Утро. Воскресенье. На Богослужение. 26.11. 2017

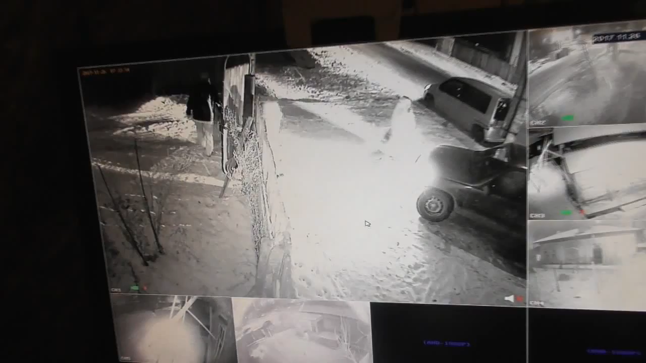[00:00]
В воскресенье открывают ворота. Машины подъезжают. Мы сейчас можем заснять утреннее как. Вон там сколько сидит, вылазит. Привезли.
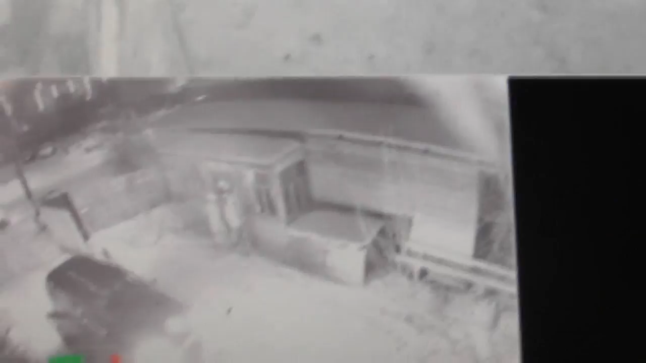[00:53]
Вот они проходят. Заходят в храм.
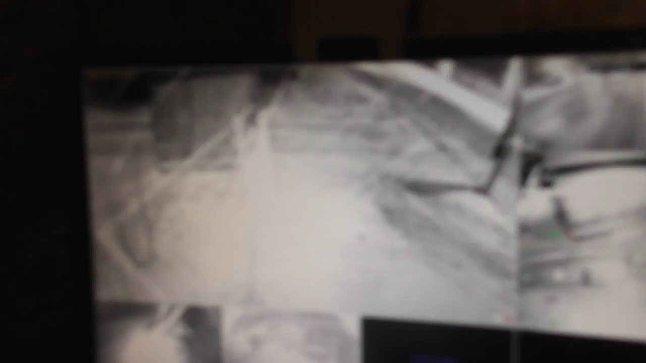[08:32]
О, прям на глазах Залетали Прям сейчас вот именно снег Пошел, а он фиксирует все Пушинки какие